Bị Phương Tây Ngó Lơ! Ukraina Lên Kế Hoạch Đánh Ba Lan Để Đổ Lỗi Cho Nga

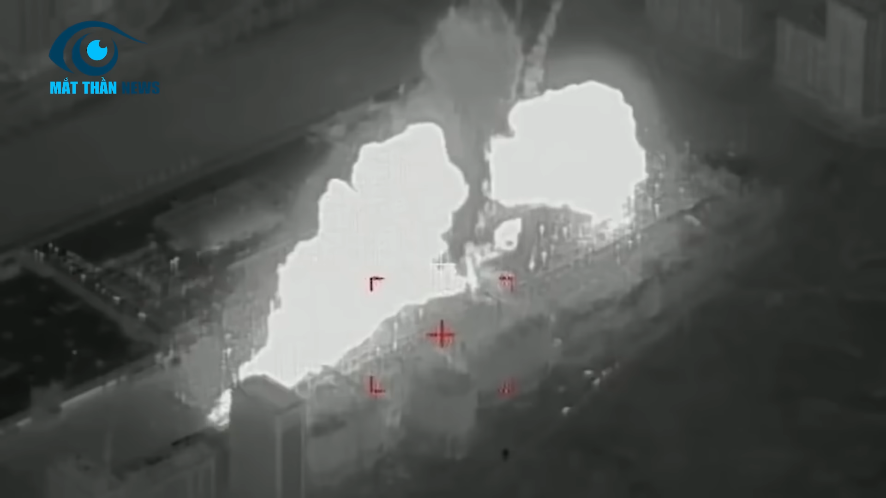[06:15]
vùng Pontava và thành phố Kamelnitsky, một kho đạn dược ở vùng Mikolav.